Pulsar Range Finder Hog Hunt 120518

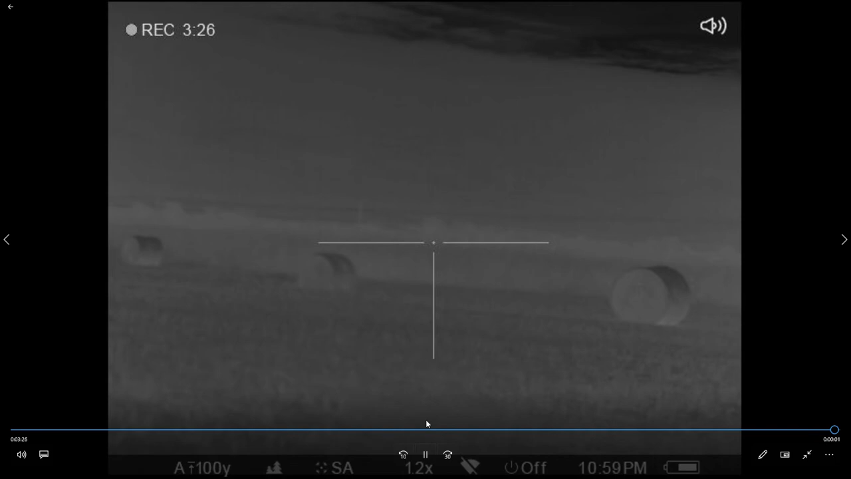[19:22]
And I can't shoot good like that. I got to have a little magnification on mine. Okay, last in-scope video.
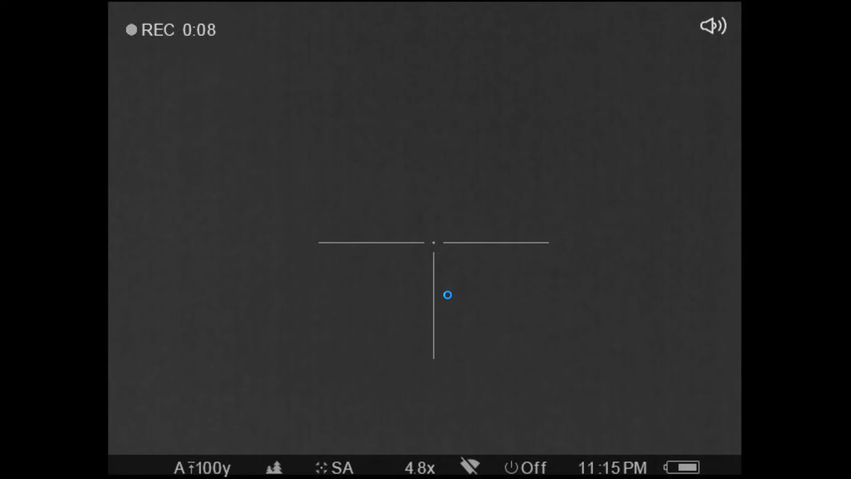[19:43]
I wanted to show the Stadia rangefinder and how it works. It's actually pretty quick. you don't always have to adjust it just right to get your range. You know, if it's pretty close, you can see if it almost fits or if it's just way over it. Kind of adjust it from there. Or not adjust it, but you know your range.
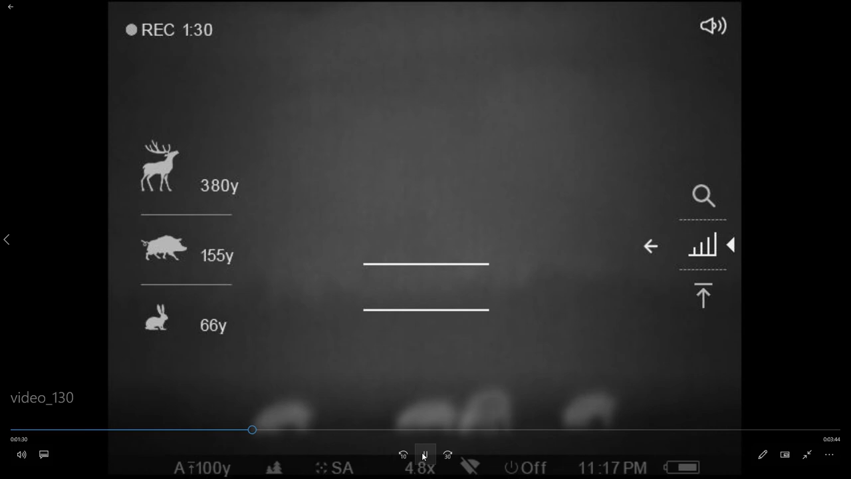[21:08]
If you notice, I told him 160 yards. That's because that hog was didn't quite fit in the lines. So we need to get a little closer. That's just about as far as my dadgum 300 blackout will shoot.
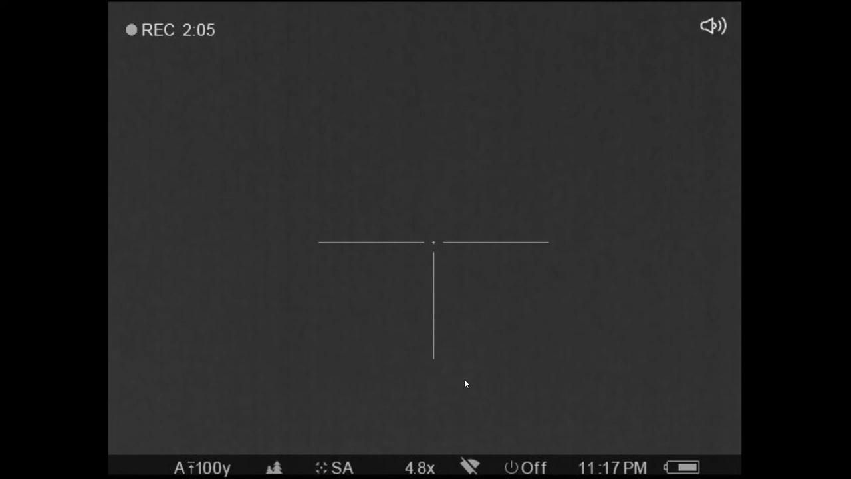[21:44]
We'll get up here in a minute. And you know, I've had things that ones we call super hog. I've had a lot of different hogs, but this one here would almost qualify as well.
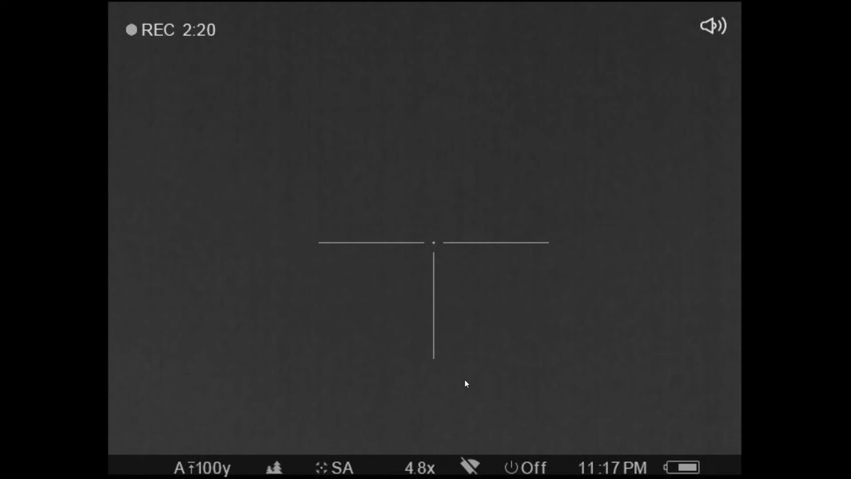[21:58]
Now you're going to see my hog run off. I thought I missed the first shot. I really didn't.
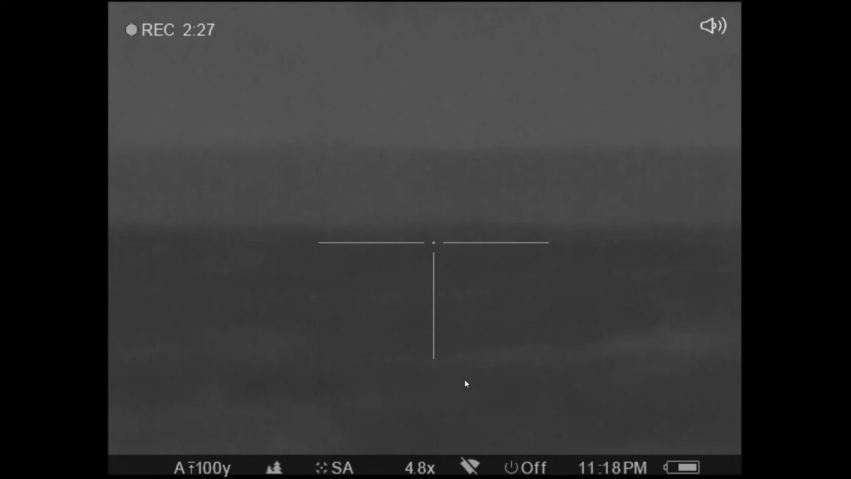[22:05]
But you can see how tough these dadgum things are. All them hogs, and I should have killed two or three of them. Might have. Look, I'm checking it. Adjusting.
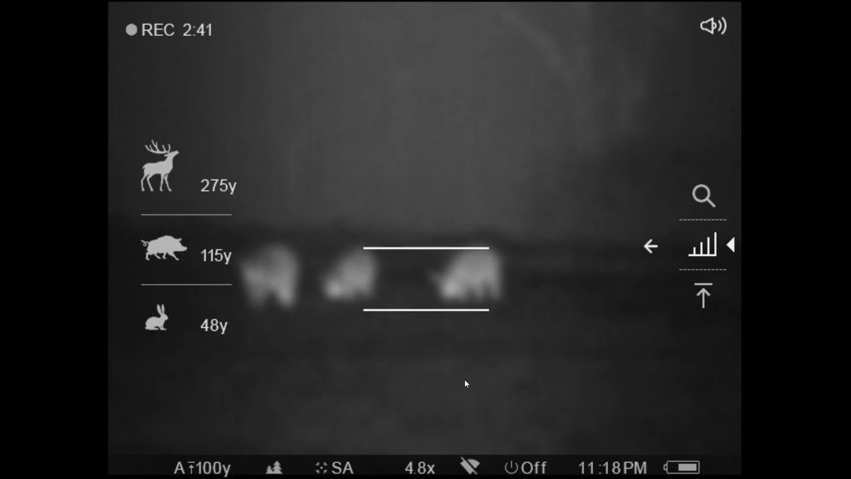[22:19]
115. Now we're ready. Waiting for Trussell to get set up.
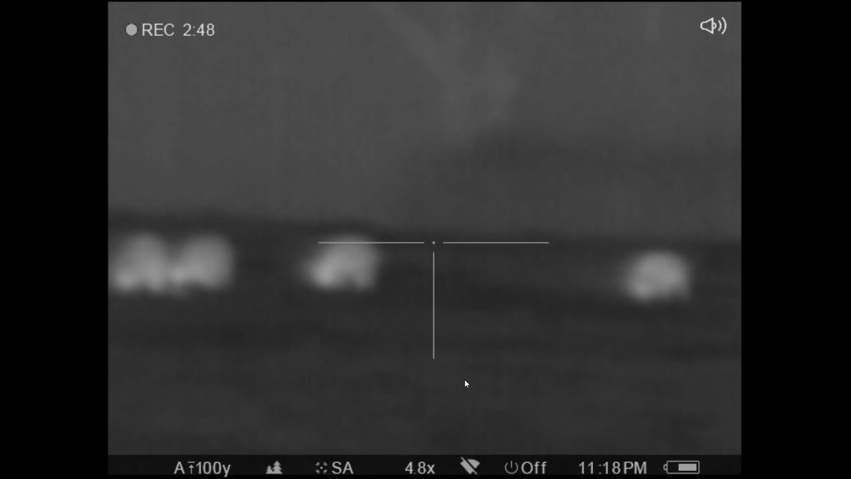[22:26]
That's what you call wishful thinking. And that would have been good if my hog went down, but unfortunately, I did hit him first shot, and you can tell that, but he did not go down. Randy,
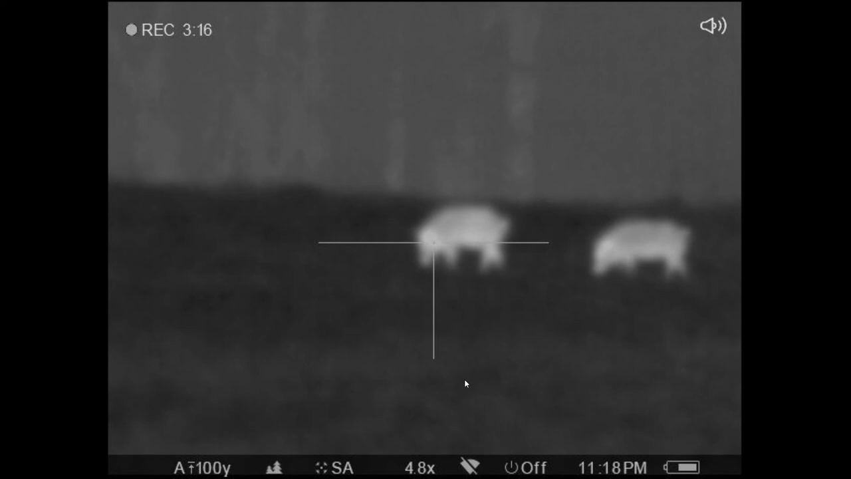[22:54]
there's still waiting on old Trussell. I done lost my concentration. That was a mistake. Need to hit these hogs a little bit low.
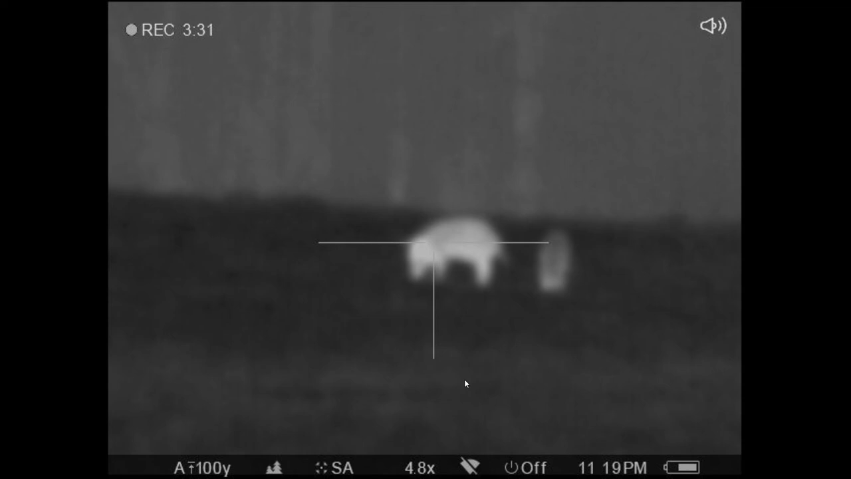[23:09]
Their vitals are real low in their chest cavity.
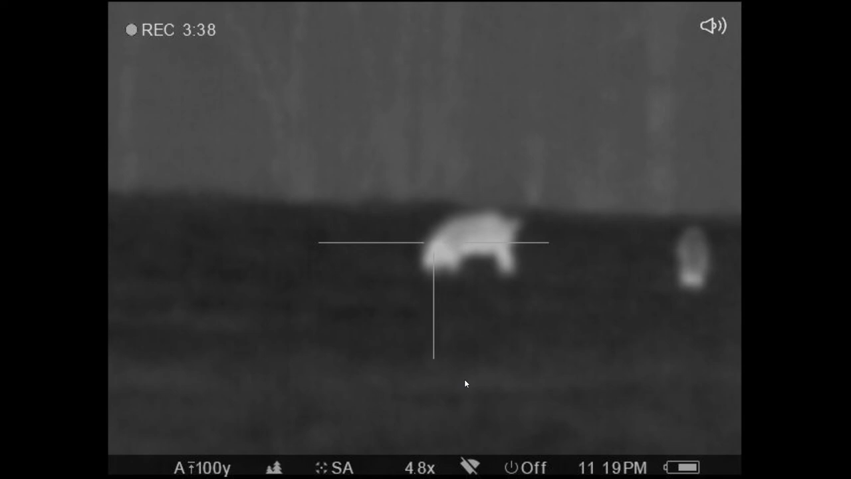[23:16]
When he does start the count, I'm not where I need to be.
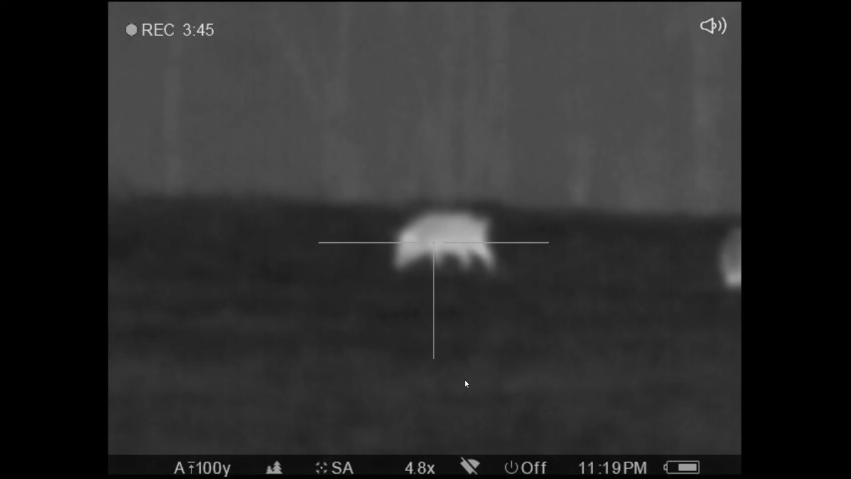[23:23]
I'm not holding my breath for a good shot. Of course, I'm out of breath with all that walking.
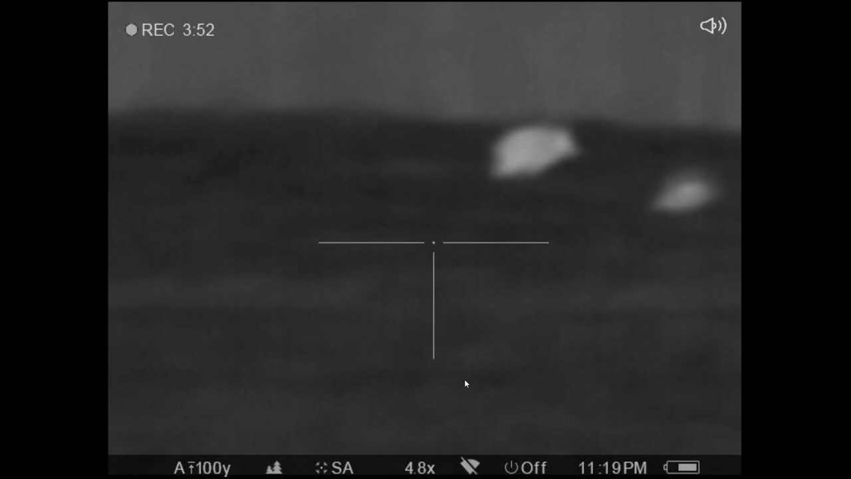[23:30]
Yeah, I hit that hog, no question. I hit that shot, too. Hit that shot. That's three right there. That hog got three bullets in him. He's still dragging himself off.
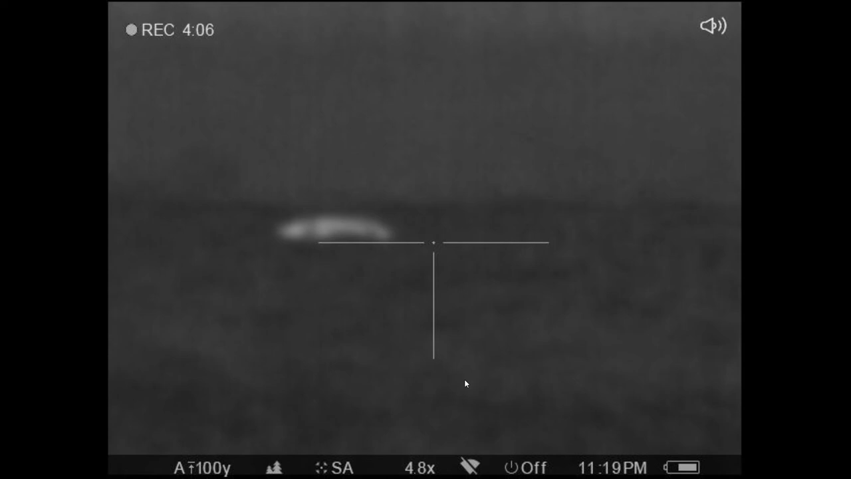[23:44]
And he took off. Three rounds in him, and he took off. I wasn't ready.
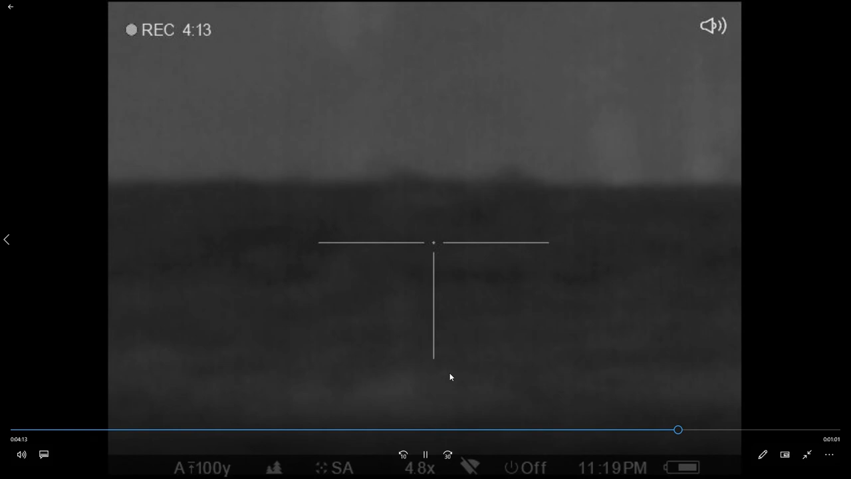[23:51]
I was weaving. Yeah, I thought I missed, but I didn't.